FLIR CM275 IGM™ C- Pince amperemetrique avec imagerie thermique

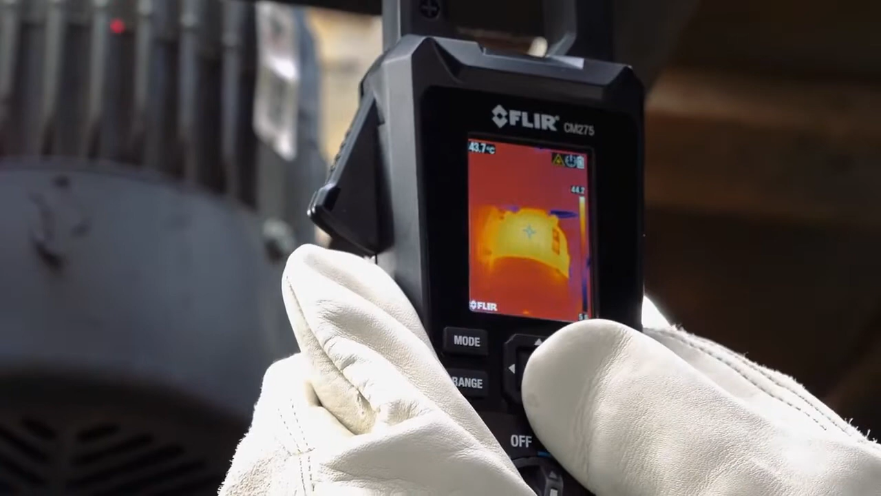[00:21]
On screen: spot 43.7°C
Introducing the FLIR CM275 IGM Clamp Meter with Data Logging.
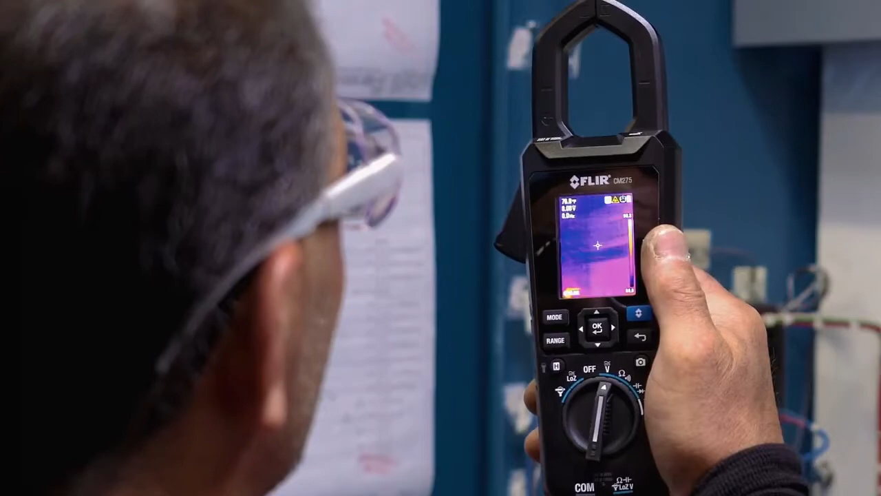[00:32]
accelerate inspections and help you solve complex electrical system issues.
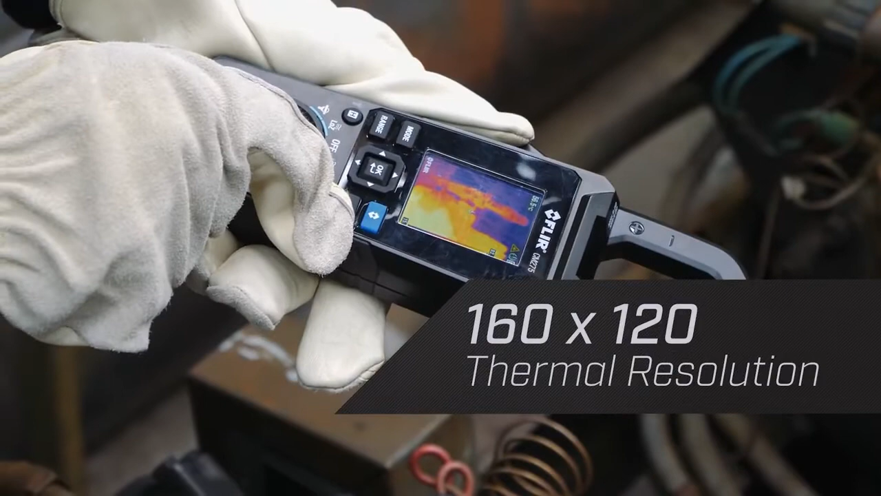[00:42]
The integrated thermal camera with its 160 by 120 resolution sensor helps you see what's hot and guides you to the precise location of a problem.
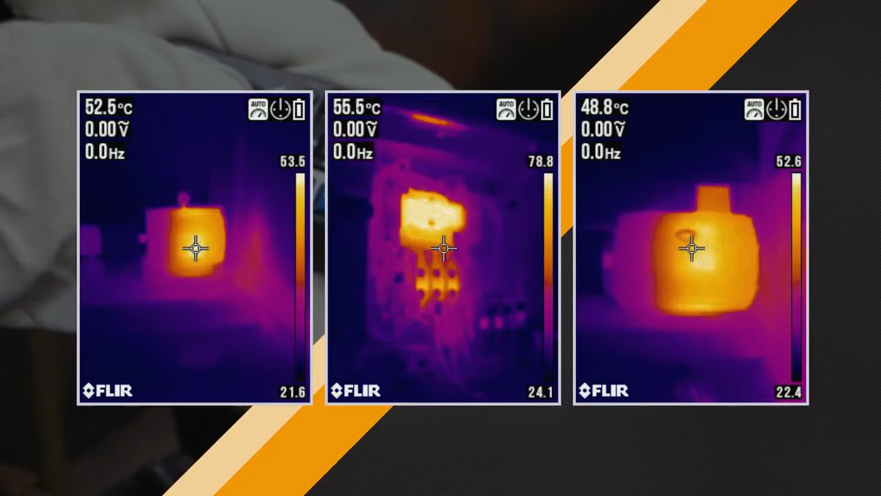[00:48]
This means you can check for live connections safely.